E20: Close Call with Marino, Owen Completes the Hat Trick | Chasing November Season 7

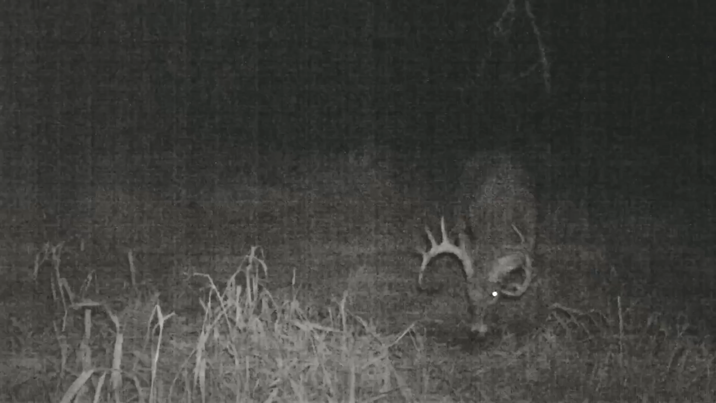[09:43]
That is mature, and then also there's an 8, kind of an inside point on his left side that I would probably shoot too, another mature deer. And this time of year, you never know, we have a decent amount of food on this farm, so we could get a new buck showing up.
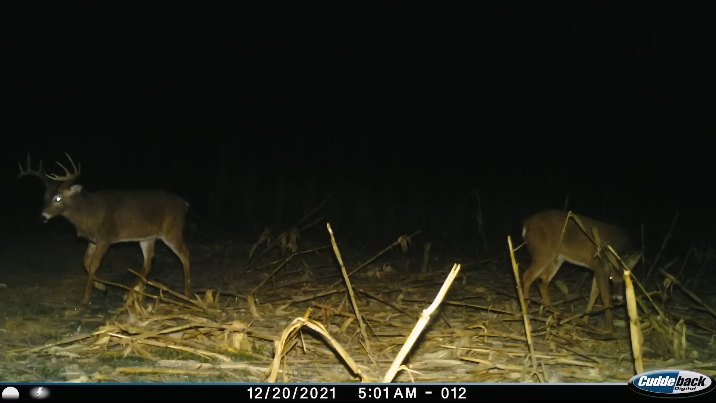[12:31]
So we're going to kind of hope that it's a repeat like he was on the 9th. He's a 6.5-year-old mainframe 11-pointer.